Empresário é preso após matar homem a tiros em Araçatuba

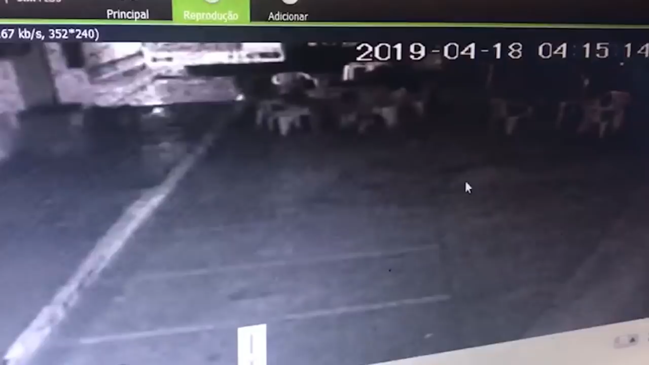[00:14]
durante uma briga em um posto de combustíveis, atira 18 vezes contra um outro homem que estava sentado na mesa, pessoal. Esses tiros teriam acontecido depois de uma confusão muito grande. A gente observa novamente aí para você o momento em que esse homem levanta, vai para cima da vítima e descarrega ali o pente de uma pistola 380 milímetros. Foram encontrados pelo menos 18 cápsulas no local. 10 teriam acertado a vítima que morreu ali no posto mesmo, viu gente?
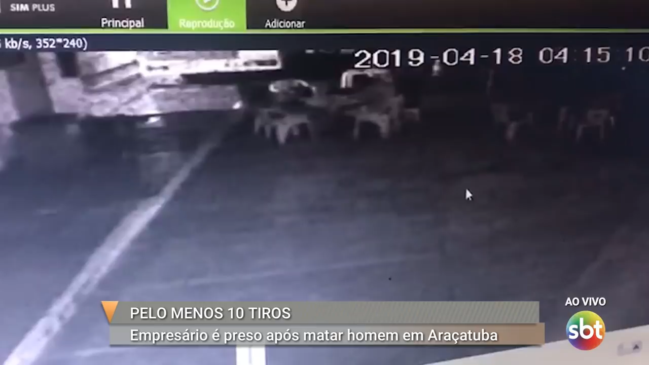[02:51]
18 disparos, Casa Grande, pelo menos 10 atingiram o Alexandre Aoki. Mas no momento que antecedeu o crime, eles estavam reunidos ali na mesa. Tanto a vítima, quanto o empresário e algumas pessoas. Acontece que, segundo testemunhas, em um dado momento da madrugada, o empresário começou a mexer com uma das meninas que estavam ali na mesa. Mexer no sentido que eu falo, sabe como é que é?
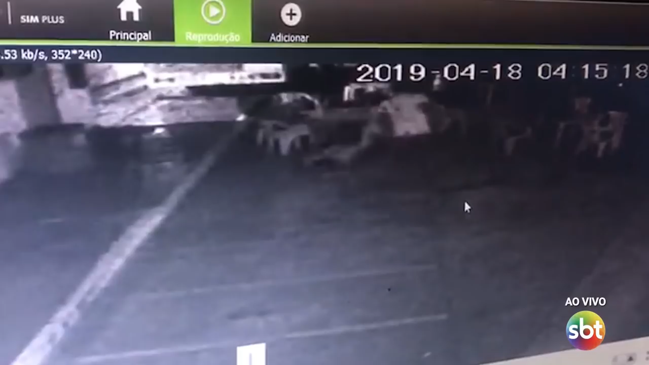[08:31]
Para quem está chegando agora aqui no SBT Interior, essa imagem você só vê aqui, viu? Só vê aqui no SBT Interior, primeira edição. Uma discussão em um posto de combustíveis, zona leste da cidade, uma pessoa armada depois de uma briga com álcool na cabeça,
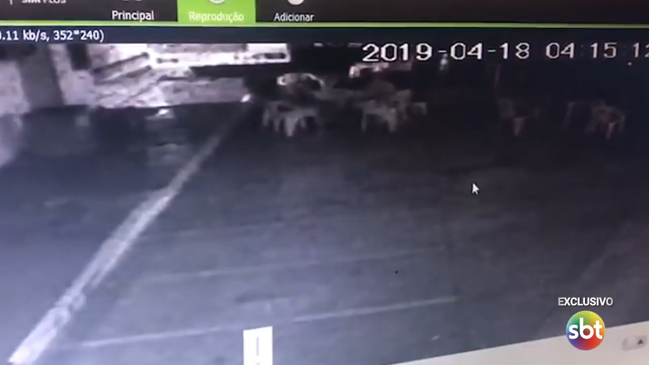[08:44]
uma discussão entre dois homens que termina dessa forma. Tiros, obviamente, a gente deu uma distorcida na imagem para você não ver todos os detalhes ali desse tiro, mas infelizmente esse é o retrato da nossa sociedade, é o retrato da violência, é o retrato da intolerância, é o retrato cada vez mais que tem se repetido aqui no nosso país e na nossa região.